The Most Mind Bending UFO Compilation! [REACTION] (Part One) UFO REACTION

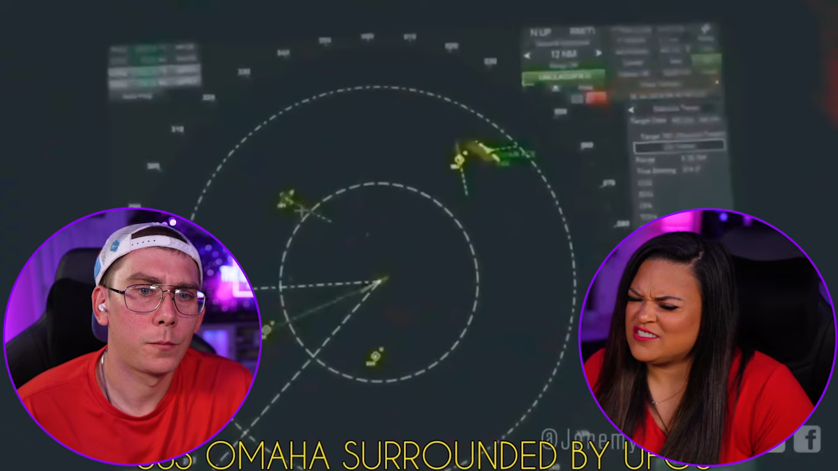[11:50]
i mean things are just popping up on radar but oh but they all popped up at once well that's what those things do they just pop up
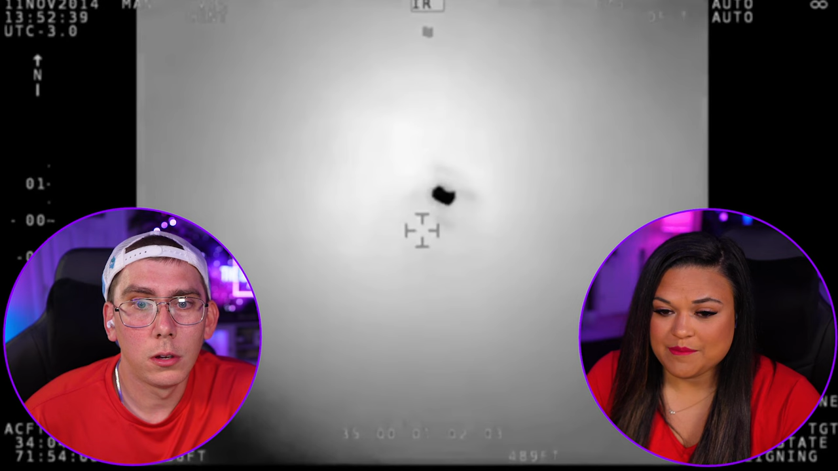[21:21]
that is a common thing i'm noticing too that same type of thing that's not like i don't know what that is that looks like a drone to me because it looks like it's kind of like it's kind of yeah maybe they captured a big ass beetle the world's biggest beetle
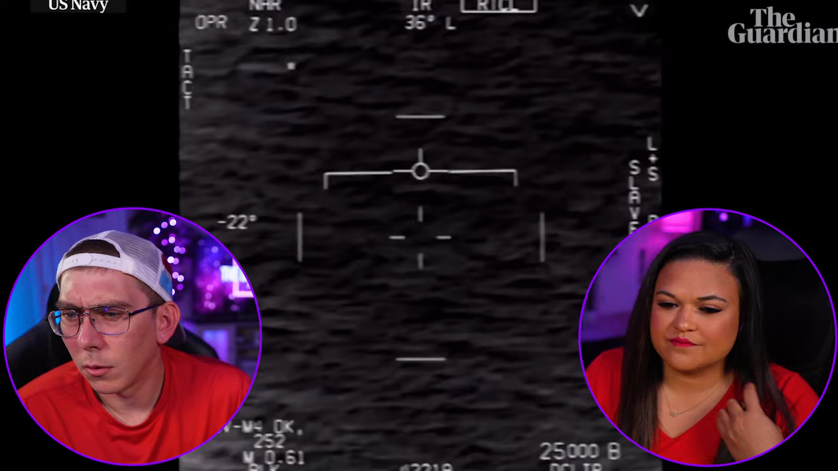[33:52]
i don't know about that whoa we got it did it just change colors i think they changed the the filter
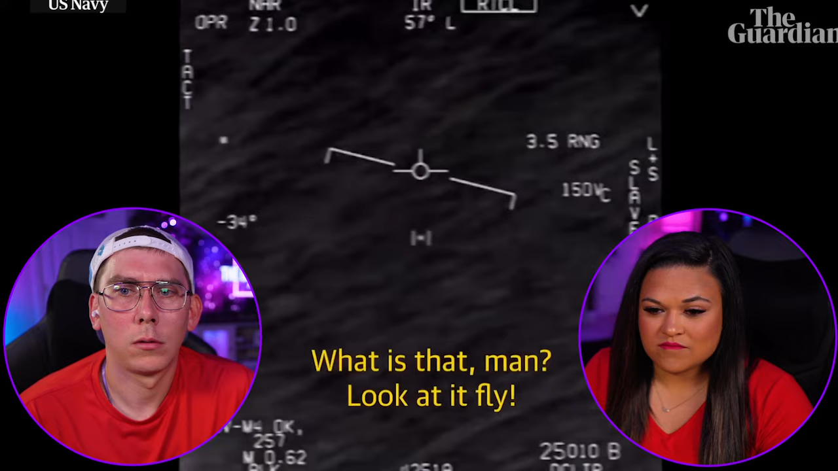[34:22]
and what's significant about those videos is we're too stupid like i'm personally too stupid but there's so many numbers that we just don't understand what they mean but smarter people than us